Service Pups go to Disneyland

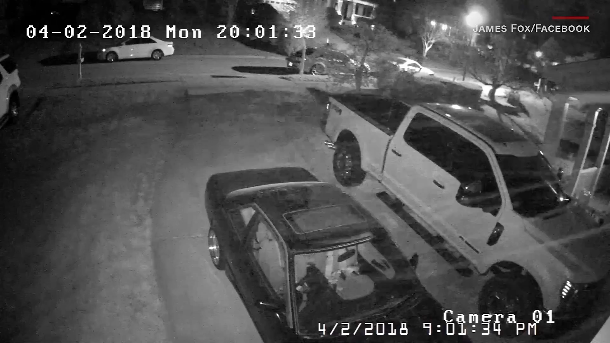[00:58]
It might look like snow, but that's actually pollen.
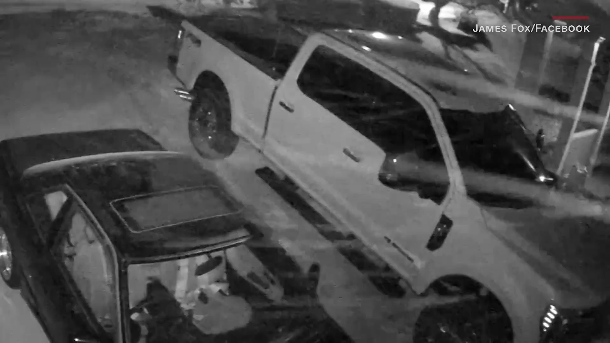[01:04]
A home security camera in North Carolina captured images of the pollen flying through the air. It was so heavy that it set off the motion detectors. Ah-choo! Time to go load up on algae meds. Well, for Take a Look at This, I'm Reed Binion. You also have the image with the one who programmed the Mare, If the skill pool is organized, we are cualquier more than usual. It's because it works with the boat.